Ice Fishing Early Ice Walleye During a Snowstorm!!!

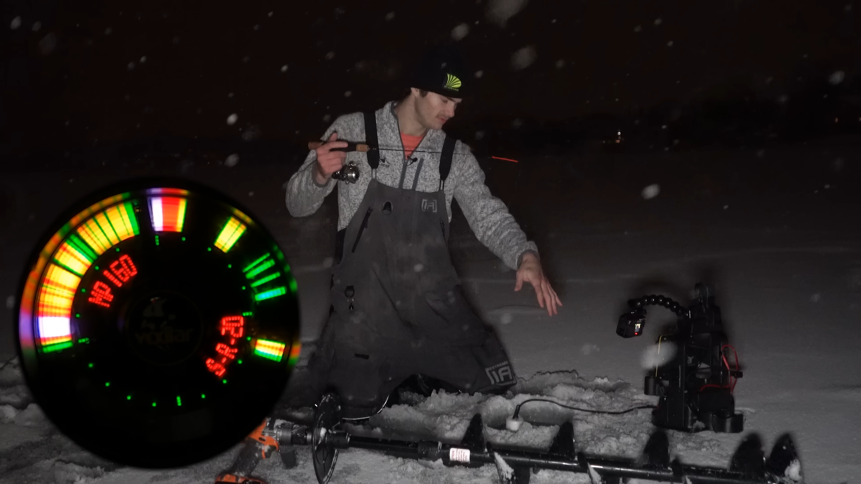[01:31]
A nice, toasty, four degrees reel feel. Gotta love being out here. I got a nice, warm tent over there all set up, but you gotta at least do a little hole hopping. See about finding some more fish here. Gloves would've been a nice touch, but mine are kinda wet from getting all the water out of here. We got a fish comin' up right away. Come on, let's see it, buddy. Came in right away. Oh, man, went right back down to the bottom. That's all right. If that happens, nothing we can really do about that.
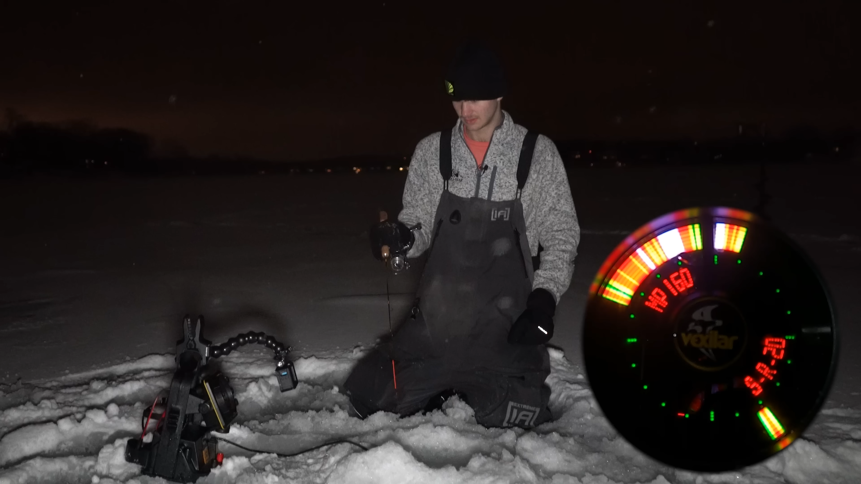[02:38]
Can't win them all, guys. Oh, here we go. This guy's comin' in pretty hot here. I'm gonna keep jiggin' this spoon. He's gonna come up and eat it. Fish on. Oh, she feels a bit nicer. Maybe a big crappie. Oh, she is. Nice little slab crappie.
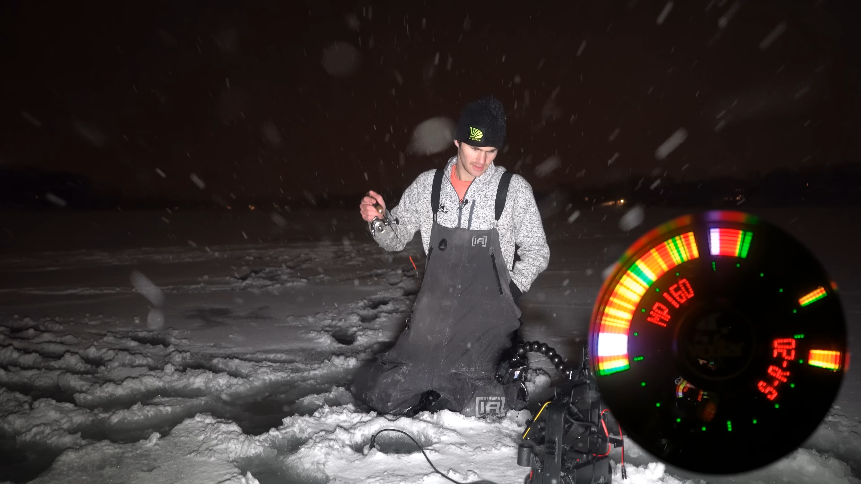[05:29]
If you guys don't know how to read one of these graphs and you're a little curious, green means farther away, yellow means closer, red is the closest. But with these newer models, it's actually white is the closest, but you don't really pick up too much white very often. Kind of see if I put it closer to my deucer here. You might be able to see a little bit of white in the middle there. Smaller the mark, the smaller the fish, the bigger the mark, the bigger the fish. Pretty simple stuff here. All right, it's been about 10 minutes. My reel is barely spinning.